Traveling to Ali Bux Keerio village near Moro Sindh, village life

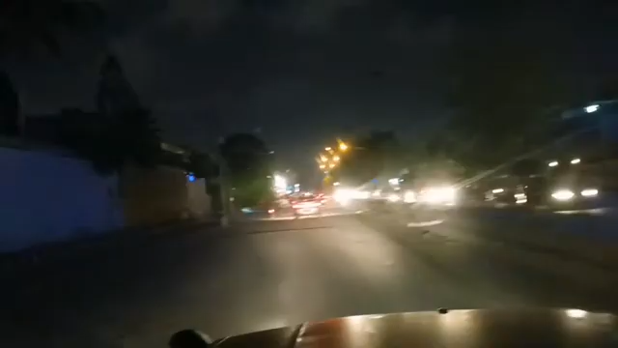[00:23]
ये शम्स जो है वो आ गए हैं मेरे पास और जो है इन्होंने मुझे ले लिया। अब हम जो है वो सोहराब कोट की तरफ रवा दवा हैं यहाँ से,
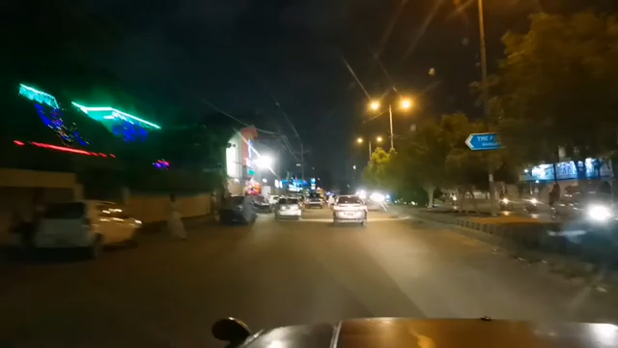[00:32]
और अभी सोहराब कोट से निकल के फिर हाईवे पे जाएंगे।
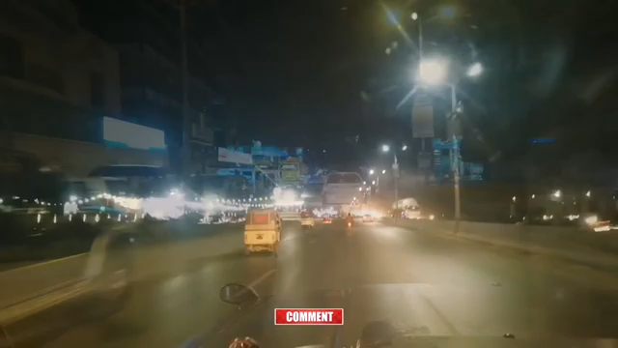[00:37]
और ये इस वक्त हाईवे पे आ चुके हैं हम लोग। सोहराब कोट हमने क्रॉस कर लिया है, अब हाईवे से है वो मोरो की तरफ जा रहे हैं।
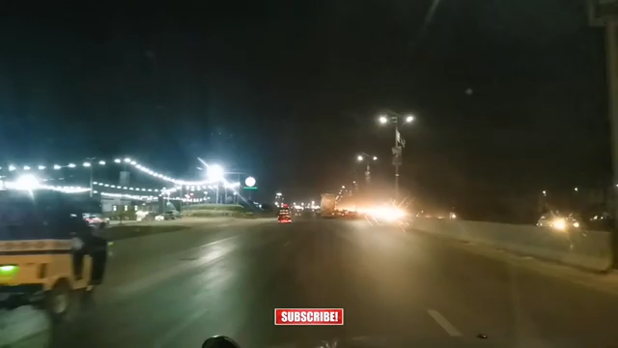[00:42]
और ये टोल आ गया है, ये क्रॉस कर चुके हैं हम टोल प्लाजा जो है कराची का, और अब हैदराबाद की तरफ जा रहे हैं।
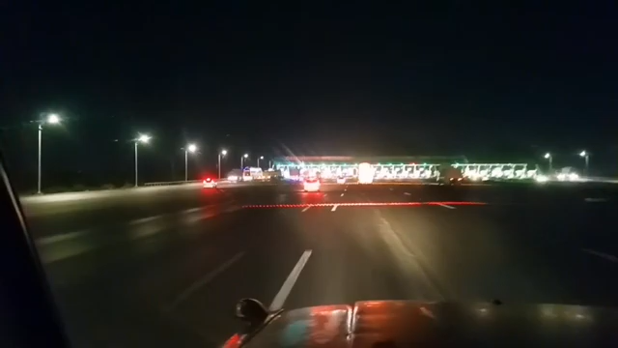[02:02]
1:15 बजे, और हम जो है वो हैदराबाद के टोल प्लाजा पहुँचे।
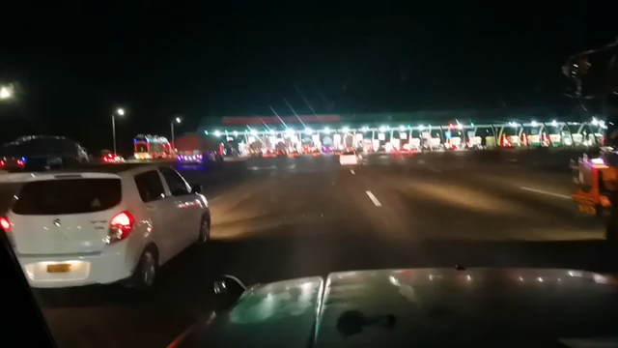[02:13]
यहाँ से टोल टैक्स देंगे और हैदराबाद दाखिल होंगे।
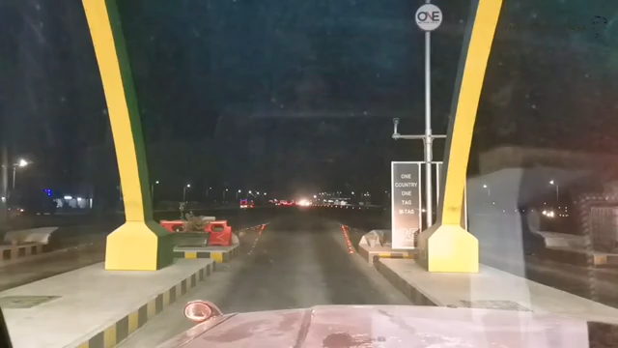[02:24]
कितना बढ़ गया, 290 हो गया, टोल टैक्स भी बढ़ता चला जा रहा है। और ये हमने टोल टैक्स देने के बाद जो है वो हैदराबाद की तरफ रवाना हो गया।
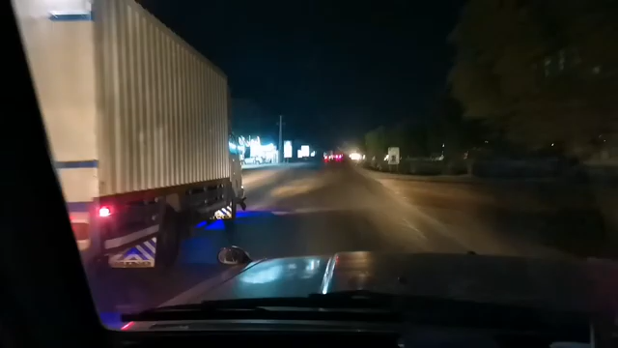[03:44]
और ये हैदराबाद से चाय पीने के बाद अब जो है वो आगे का सफ़र जारी कर चुके हैं और ये गांव पहुँच गए हैं। ये गांव जो है, एक मिनट रुकना,